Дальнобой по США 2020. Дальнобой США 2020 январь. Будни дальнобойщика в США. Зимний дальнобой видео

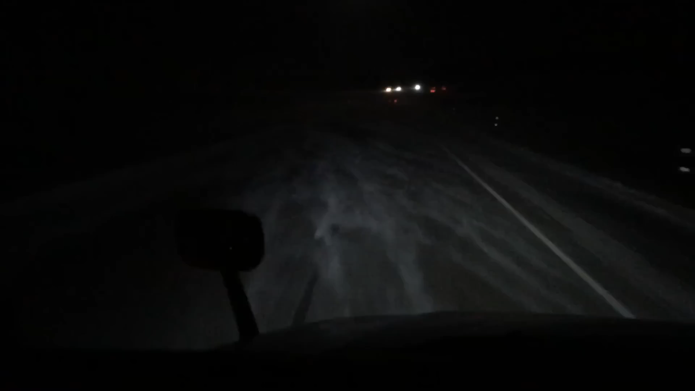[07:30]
посмотрите на эту дорогу как одеяло расположилась раскинулась на дороге камеры не передает просто невероятно ветер сильный начался все задувает самое стрёмное знаете что это когда обгоняешь почту их там два прицепа 3 прицепа и они медленно едут сейчас еще и ветер